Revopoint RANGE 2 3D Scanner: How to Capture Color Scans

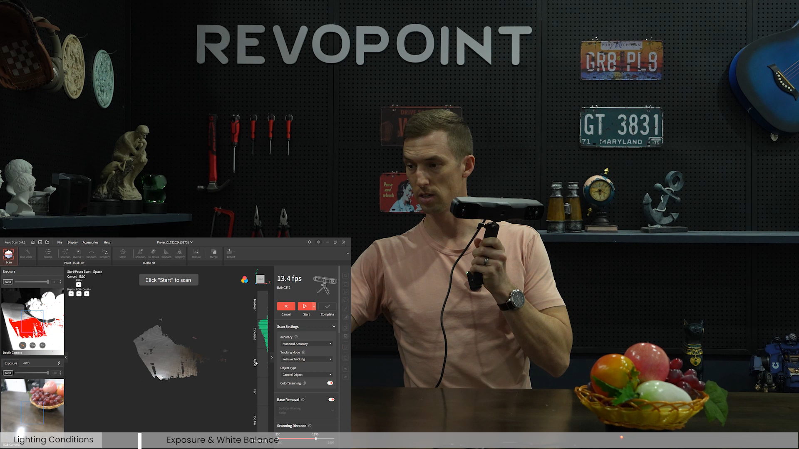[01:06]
now but we can turn on the led on the actual
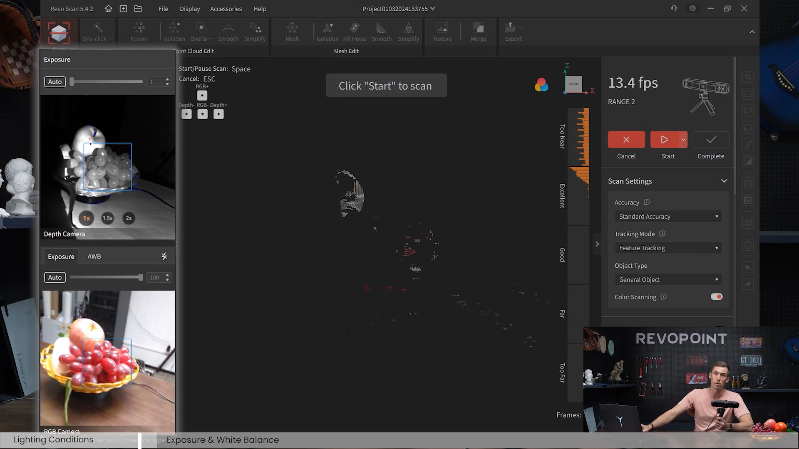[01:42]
balance feature camera that we have going on here so first of all i personally love just using auto on all of them but if for some reason
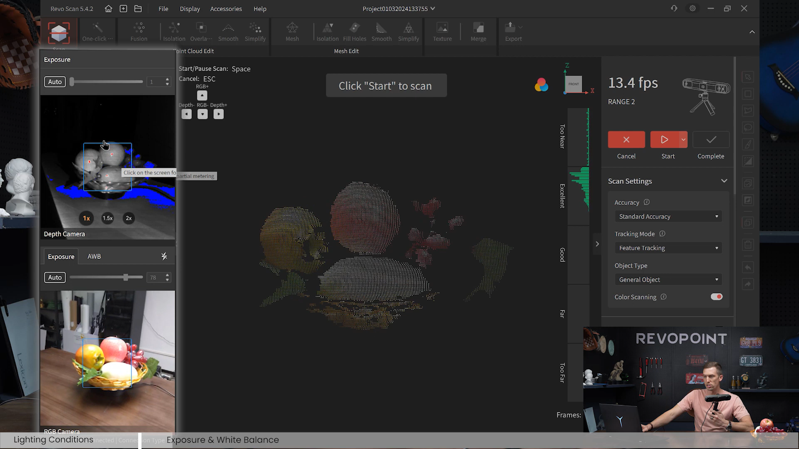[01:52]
you do want to adjust that starting with the the depth camera turn that off so it auto put it at really low it was at one so notice i just turned it all the way up
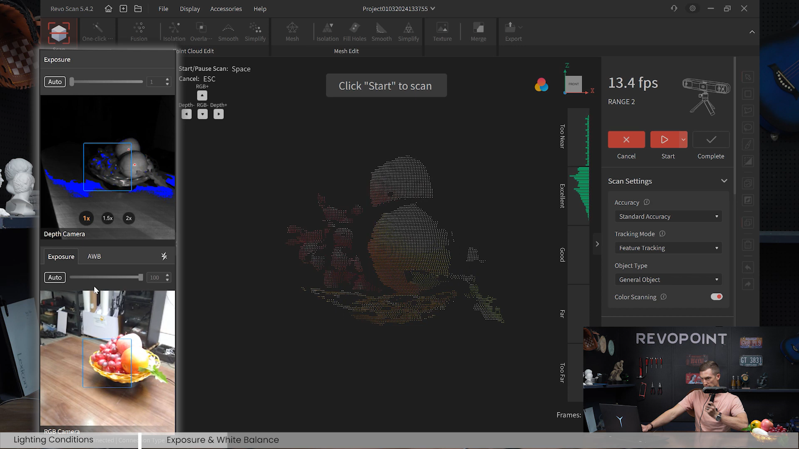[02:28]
camera that keeps it actually all the way up to ten clicking auto off if you want to adjust it and make it a little more dim you can see what's happening you're taking away some of that but what's really useful especially in a area like this
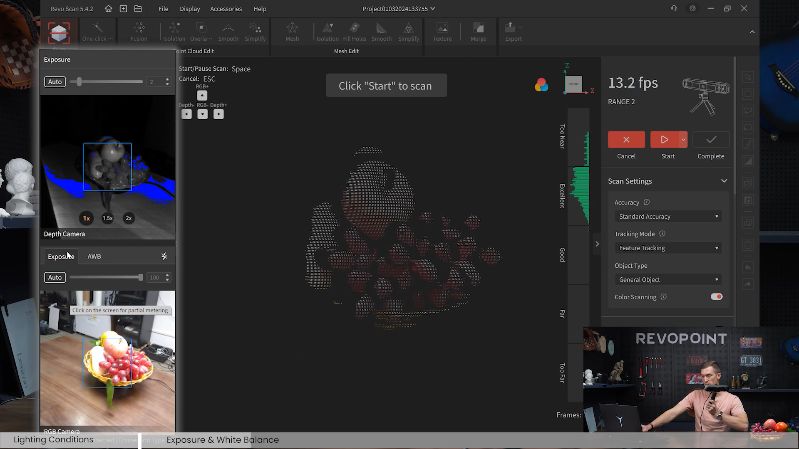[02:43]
is the white balance camera so again that's on auto right now and they're keeping it right at the
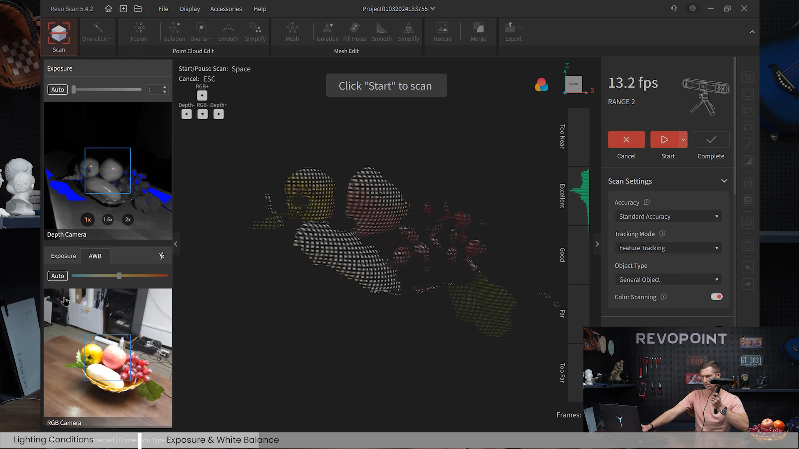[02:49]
center so that's ultimately what the white balance can do we have this white light hitting
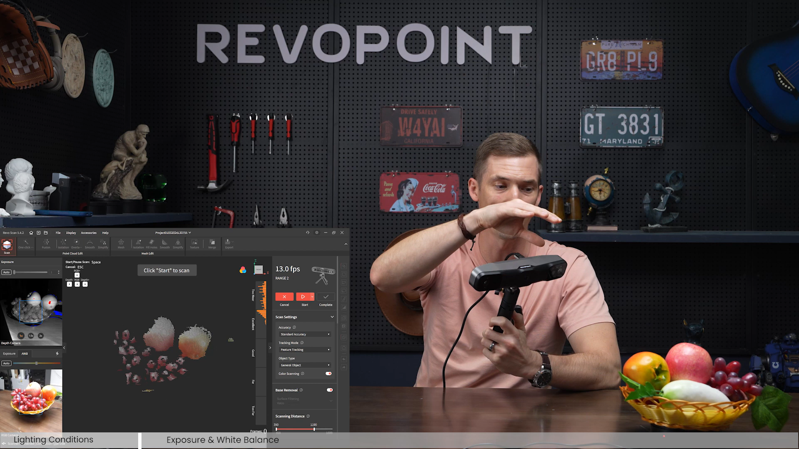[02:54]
our fruit basket right now if we turn it off auto and we turn it all the way up to that warm lighting that's ultimately like we're using a yellow light making it nice and warm kind of making it more like that
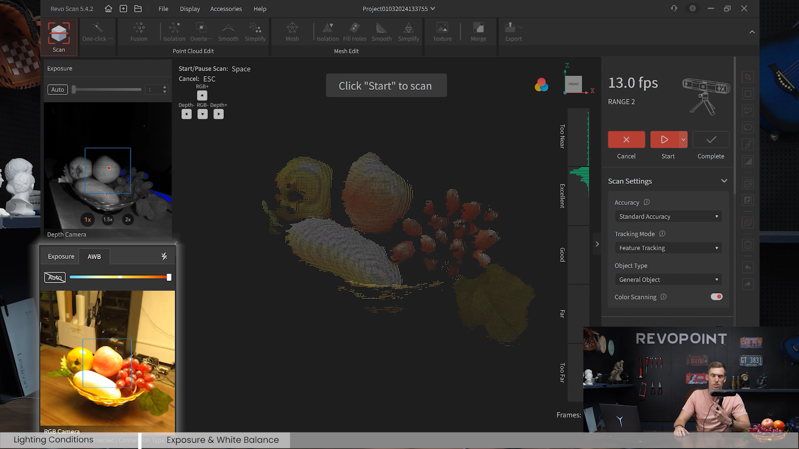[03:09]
vintage feel if you ever watch movies from back in the day they all kind of have more of that yellowish sunset going down in the back room warm feeling or vice versa if you have too much warm lighting around you maybe if you actually are outside even though you never want to scan with direct sunlight but if you're outside and
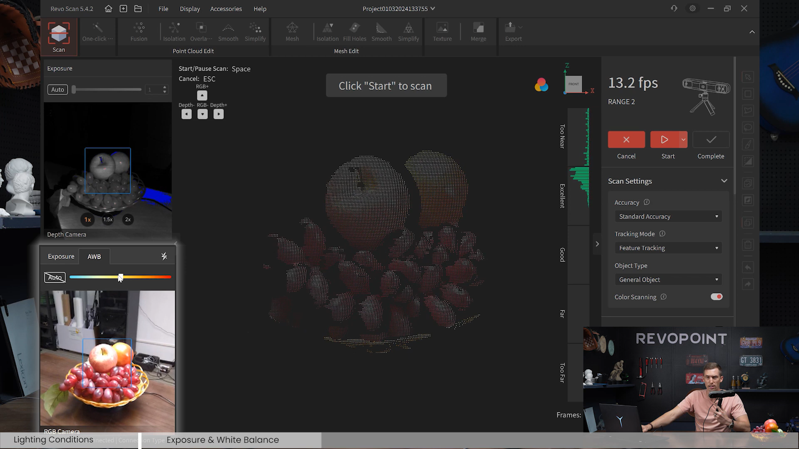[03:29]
there's some overcast but it's still a little too much warm lighting and you want to make make it appeal a little more cooler on the image a little more blue turn it
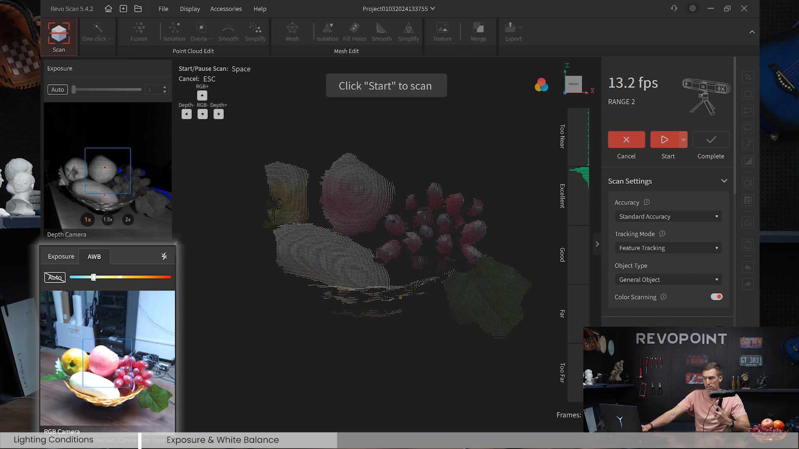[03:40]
down as you can see it's making this fruit basket look like it's sitting in the freezer or something and it's frozen that's
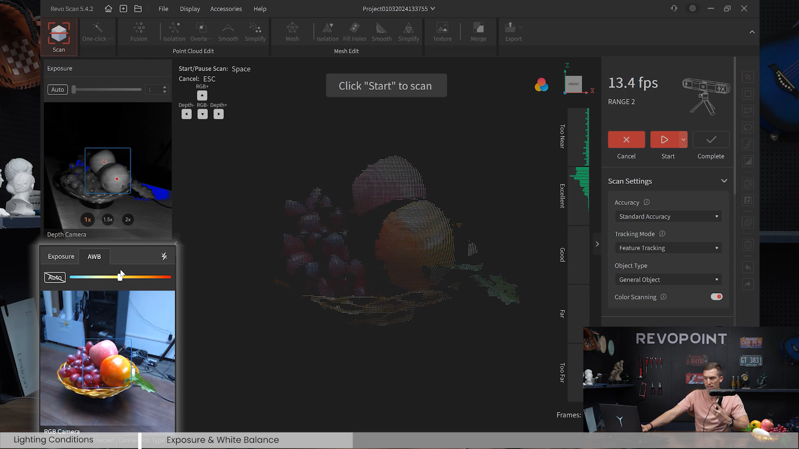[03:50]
really the benefit of the white balance camera but it's personal preference ultimately i just suggest to begin with keeping it all on
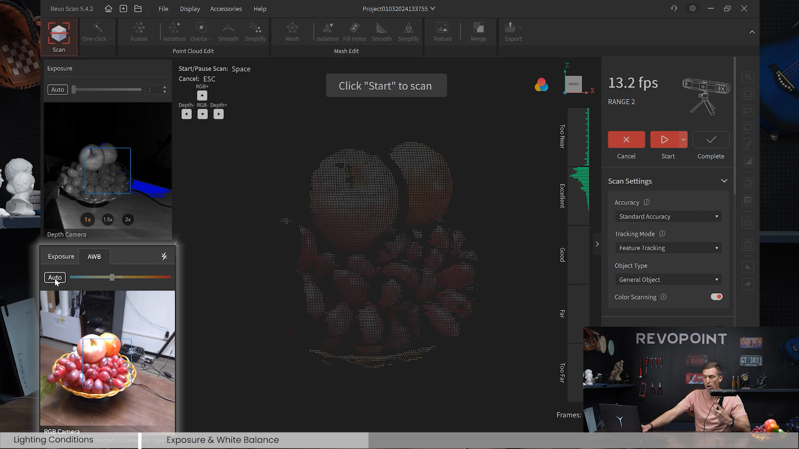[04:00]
auto but there's times when you definitely can adjust it for the for instance what we just talked about if there's too much white lighting adjust it